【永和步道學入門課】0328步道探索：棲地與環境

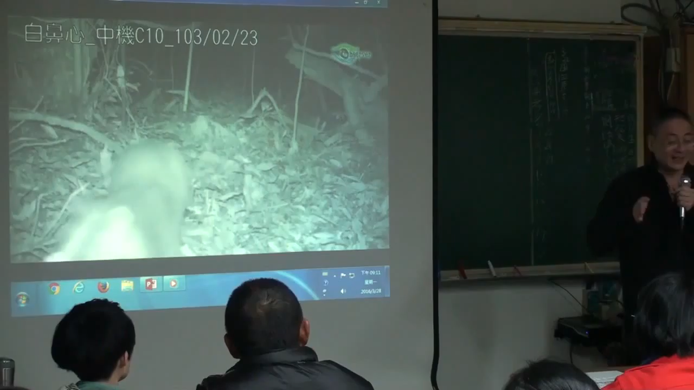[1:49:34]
那如果说你有做一个类似这样，狗过不去，穿山甲可以过得去，对不对？
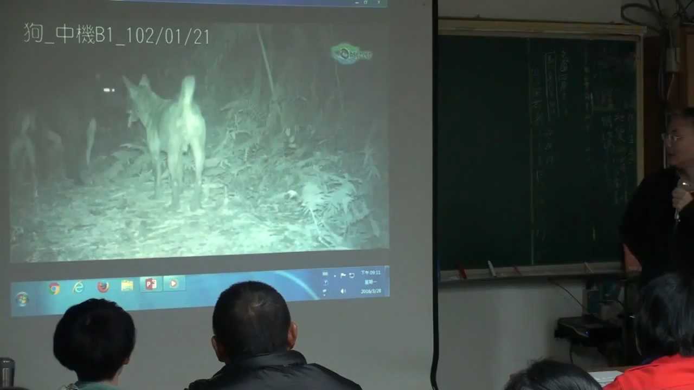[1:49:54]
狗真的很可怕，他们你看这条路来讲话，他们是来回这样子取。 他们地盘的。 这是他地盘的，每天，我说我们得到一些测，
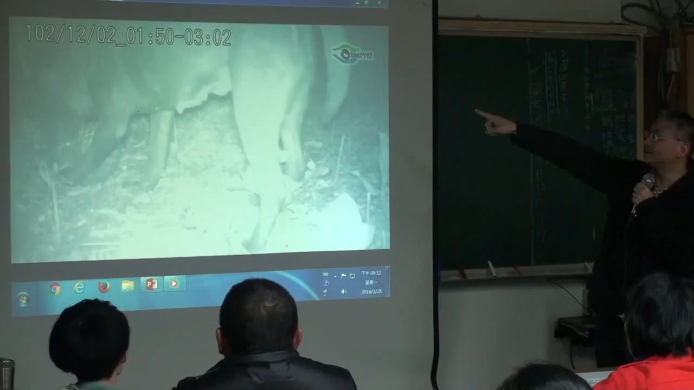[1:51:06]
那穿山甲就这样子。
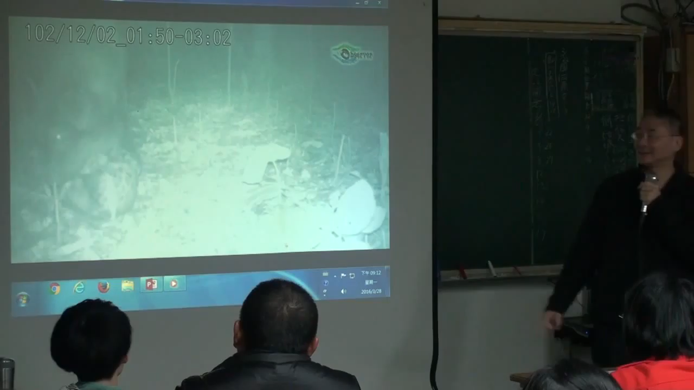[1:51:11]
那狗就这样搞了 三次，它到这， 对啊，坐在那边，它就这样子，是这样弄啊，填它啊，然后，那这样它一定会受伤，但是它应该 OK，
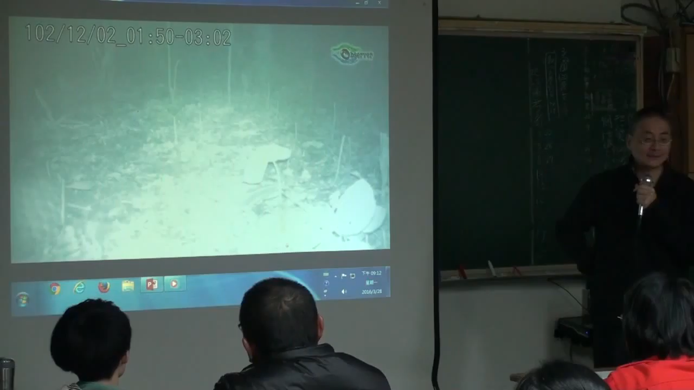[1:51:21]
但，对，那因为我们后来就是，你看它到最后狗还是放弃了，
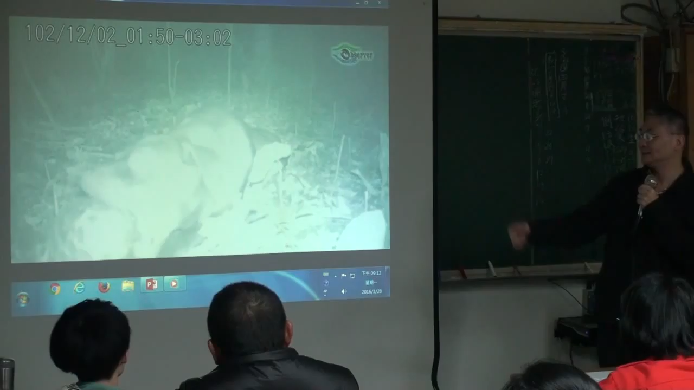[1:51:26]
你看它，它没有办法，对啊，它就是这样子跟你撑， 很想学蛇吞象 吧，
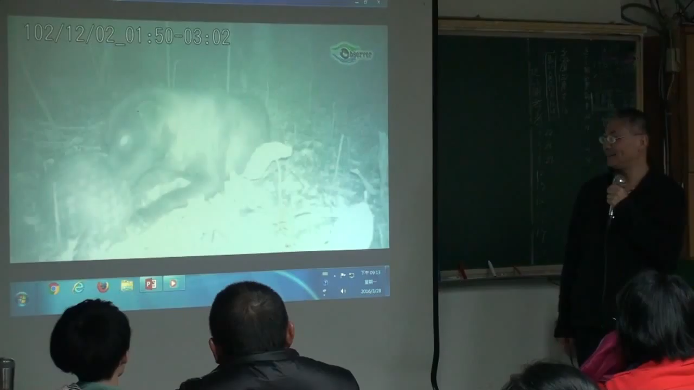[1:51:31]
你看它就这样子搞它，你看， 好像在玩球一样， 这一段影片后来就是被那个动物园要去。
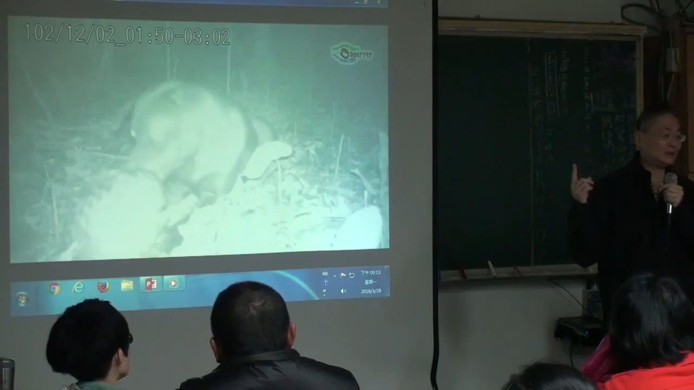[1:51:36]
他被国际穿山甲学会年会就放这里，很罕见。